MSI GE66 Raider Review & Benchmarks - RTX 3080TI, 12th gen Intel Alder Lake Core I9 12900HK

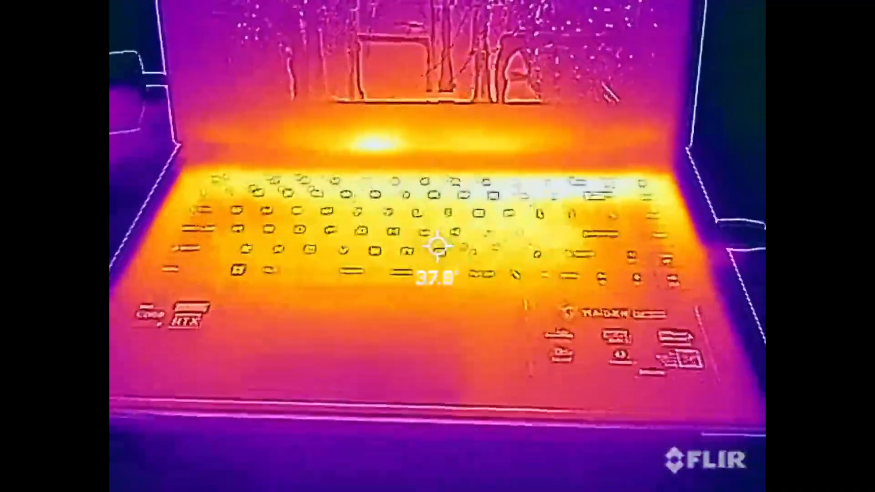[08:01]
while we're still on the subject of temperatures let's take a look at the system
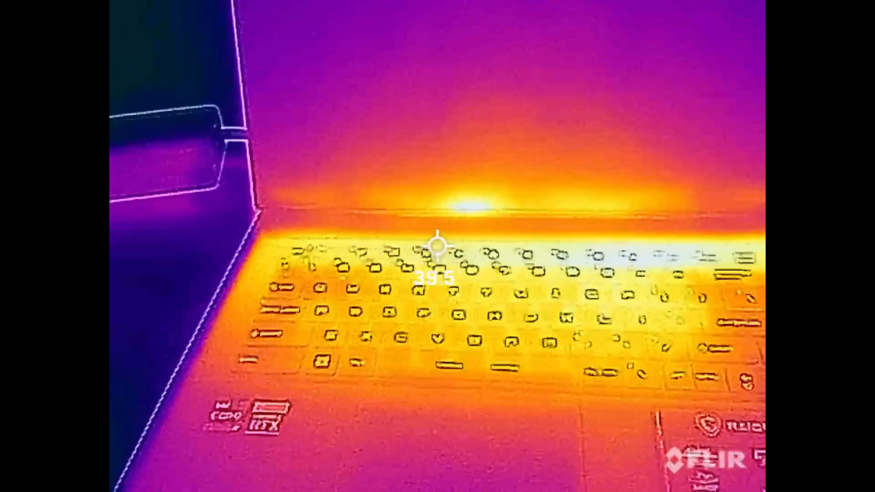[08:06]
as a whole using a thermal camera here you can see how the heat dissipates out of the
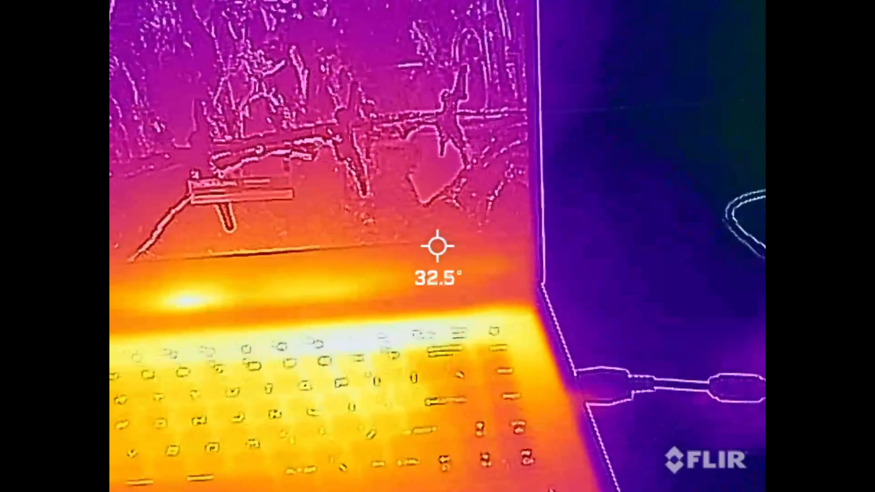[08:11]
system and it's really good to see that where your hands are going to be there's not really much heat there so you won't get sweaty
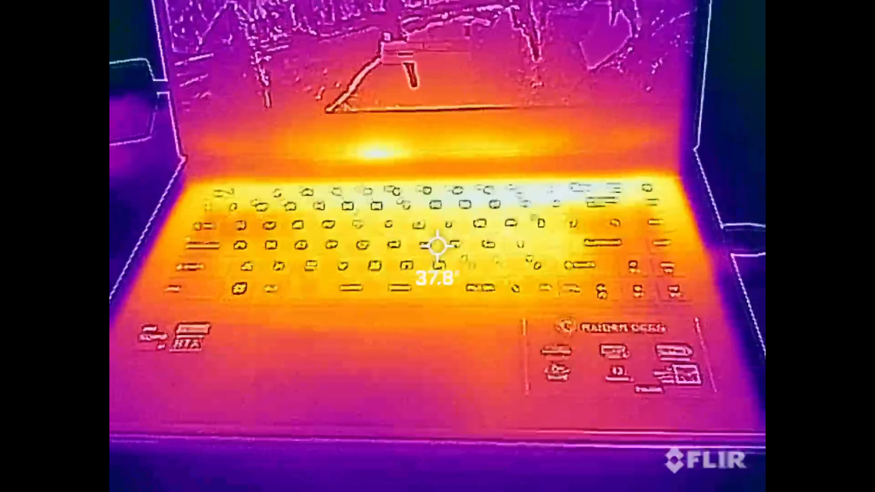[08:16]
palms that's not fun for anybody the intake and exhaust ports are
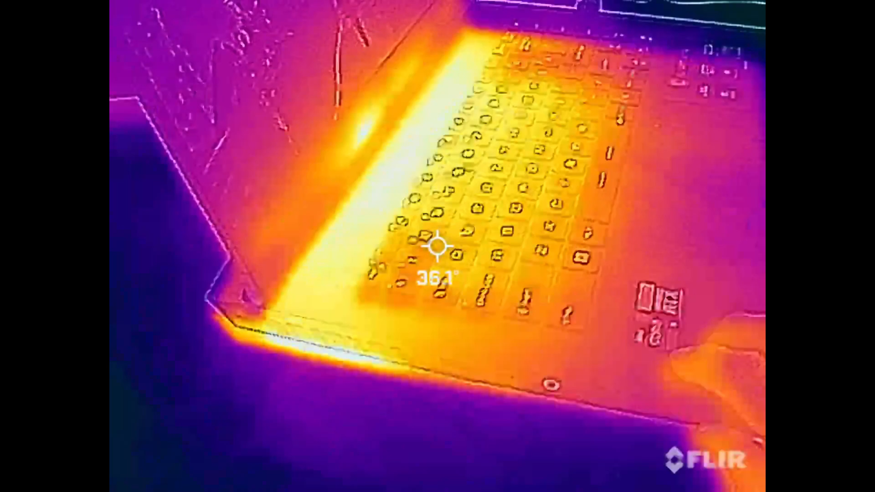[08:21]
the hot spots which is exactly what we want to see that means the system is doing its job cooling